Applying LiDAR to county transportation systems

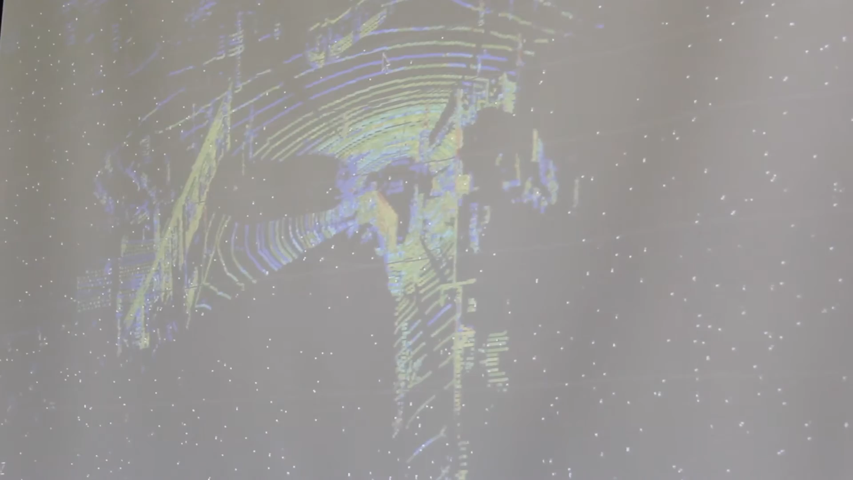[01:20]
Just the raw point cloud with no post-processing done. And in that information you can see people moving through it, cars moving through it, buses and light rail trains.
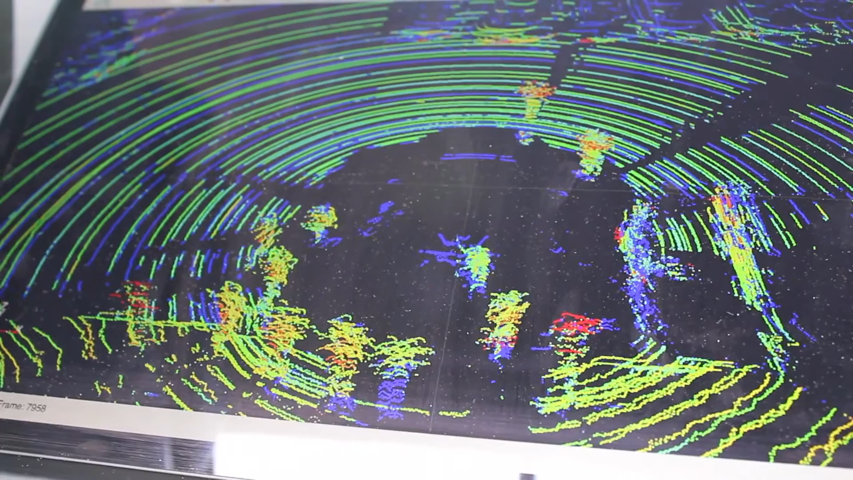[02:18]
So the next steps for this project we want to collect some data with the car at intersections and then we can use that information to fine-tune our algorithms and what the algorithms are
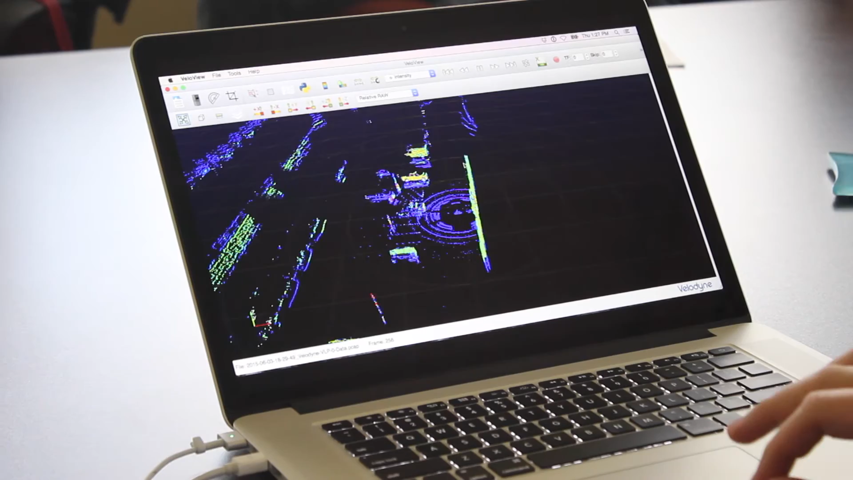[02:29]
going to do is they're going to take that raw data and then it's going to give us useful information like the number of
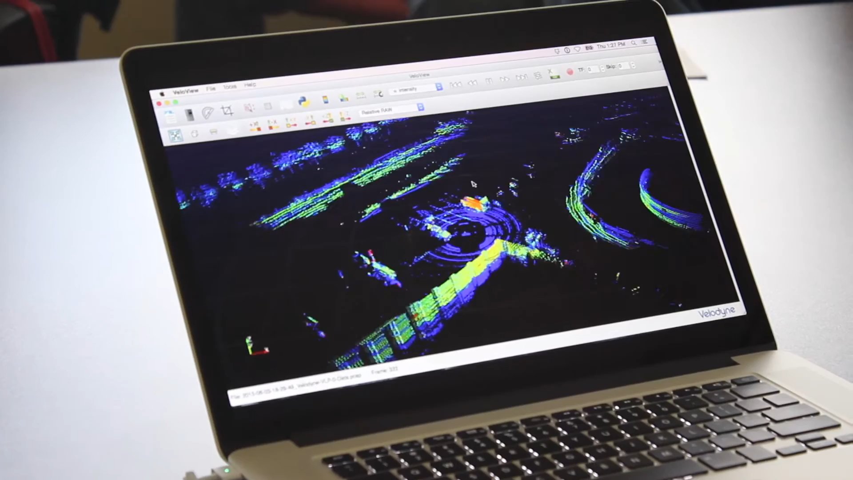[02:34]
cars or the time a car passes through an intersection and then that that all feeds into the workshop that we're developing.